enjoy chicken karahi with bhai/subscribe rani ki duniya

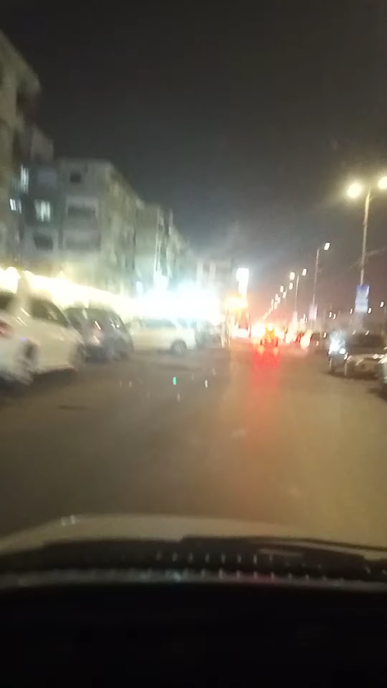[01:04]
یہ تقریباً ہم پہنچ گئے میں آپ کو یہاں کی لوکیشن دکھاتی ہوں یہ مہران ٹریفک ہے بہت زیادہ
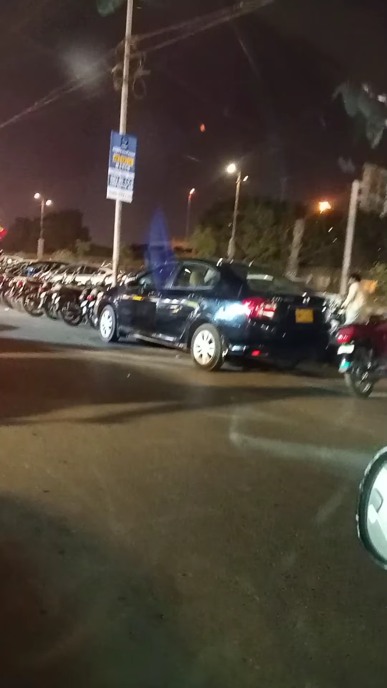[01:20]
ویورز ہی ہم گاڑی پارک کر رہے ہیں یہاں بھی بہت زیادہ رشل ہے اور گاڑی کی پارکنگ ہمیں مل چکی ہے یہ دیکھیں گیا یہ دیکھیں گے سامنے ایکسپو سنٹر ہے